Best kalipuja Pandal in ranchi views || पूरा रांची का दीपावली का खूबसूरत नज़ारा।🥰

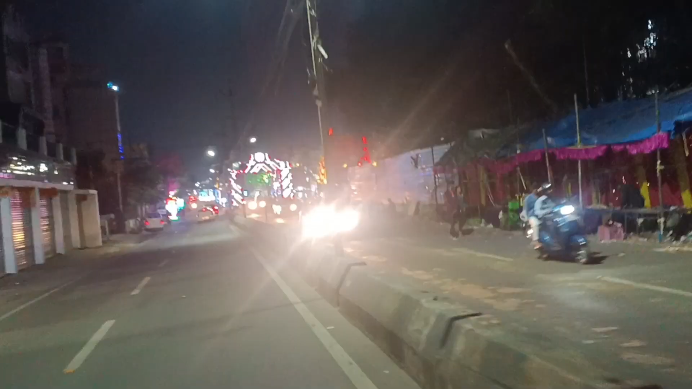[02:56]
और चलिए, तब अब मैं चलता हूँ वेंडर मार्केट की ओर, और देख सकते हैं इधर का सजावट बहुत ही खूबसूरत किया गया है,
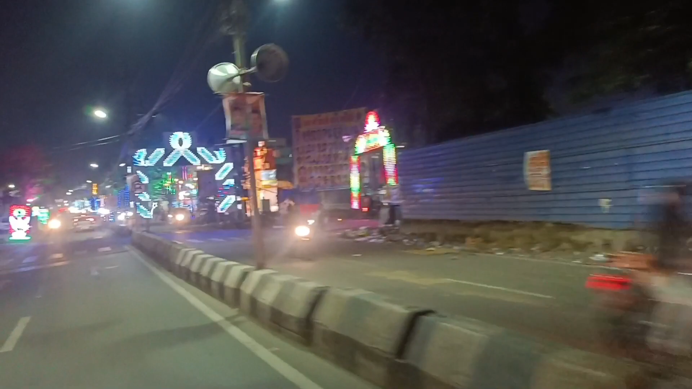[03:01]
इधर का रोड का बहुत ही अच्छा, दीपावली के शुभ अवसर पर बहुत ही अच्छा किया गया है।
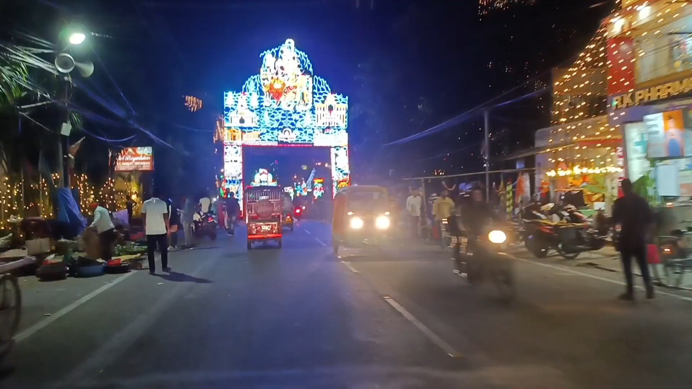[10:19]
अब थोड़ा सा लालपुर वाला जो कोकर रोड है उसका व्यू ही देख लीजिए आप लोग।
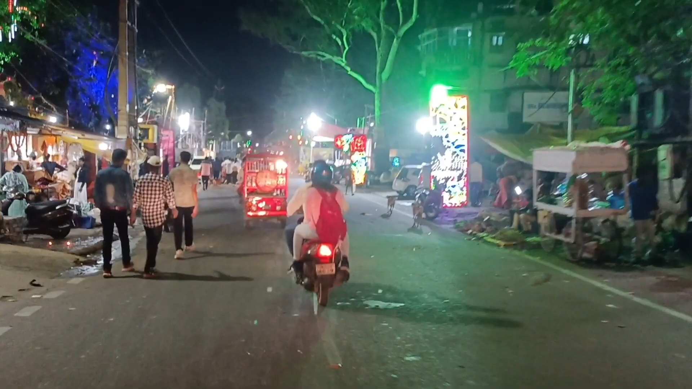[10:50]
तो मैं यहाँ का भी पंडाल मैं बाहर से ही दिखा देता हूँ,